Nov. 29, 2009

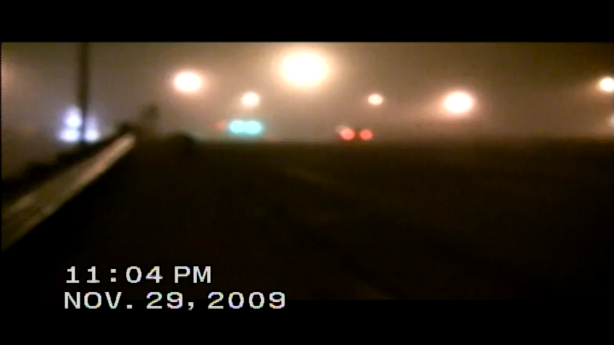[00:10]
That was the SUV that just went by. Oh, failure to signal a lane change 100 feet. SUV, I believe 27 on the quarter panel. Driver didn't look like he was eyeballing me today for some reason. And looks like he had a Bluetooth thing on his left ear.